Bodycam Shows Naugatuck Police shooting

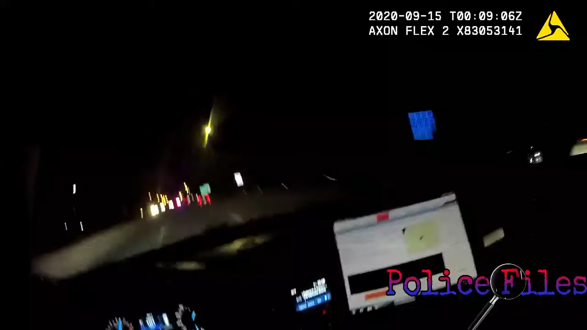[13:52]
Good job, everybody. Roger, advise Waterbury. Alright, disregard that. I got a car moving pretty fast up ahead on Route 8. North, so.